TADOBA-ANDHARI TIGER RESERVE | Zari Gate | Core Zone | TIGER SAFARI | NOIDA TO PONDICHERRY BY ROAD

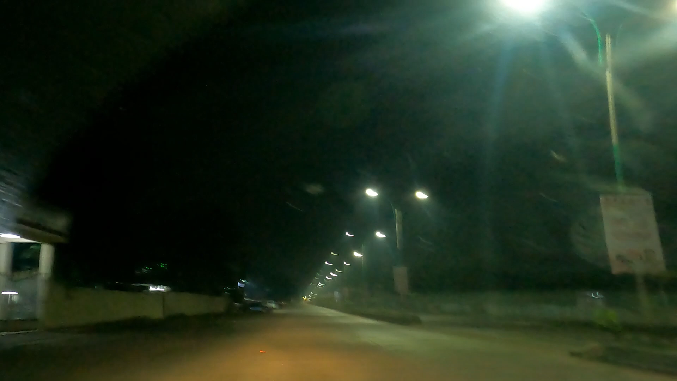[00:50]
Ye dekhiye. Ekdam andhera hai aur hum nikal chuke hain.
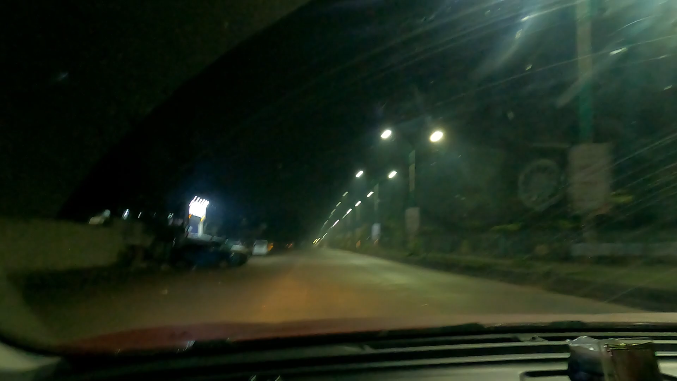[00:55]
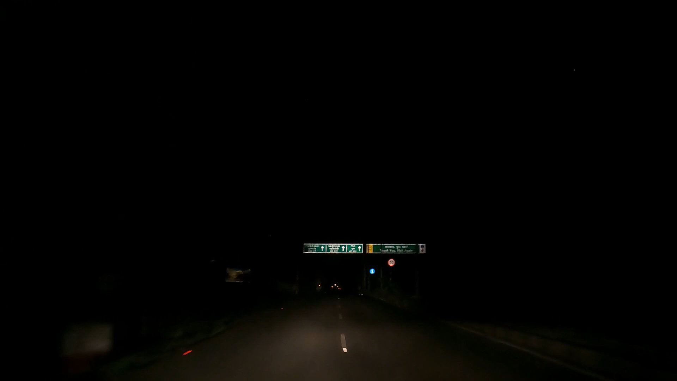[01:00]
ये वीरान सड़कों पे सुबह के 5:30 बजे
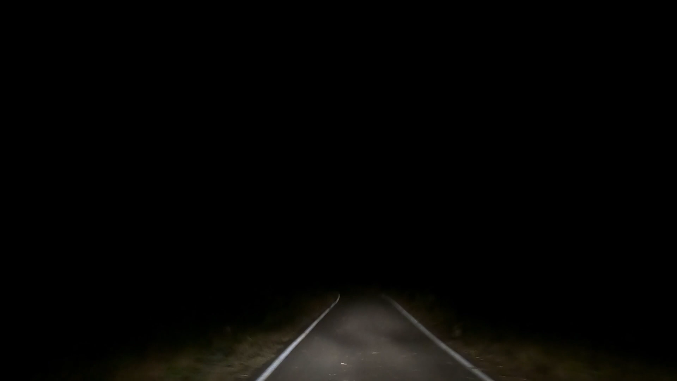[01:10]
हम तीन लोग चले जा रहे हैं अपने गेट की ओर और यहाँ एकदम ऐसा मतलब कैसे बताएं कांट से एनी वर्ड बट बड़ी खतरनाक रोड है अंधेरे में तो बड़ी स्केरी फीलिंग दे रही है यार मत हो दे तो रही है अब होए या ना हो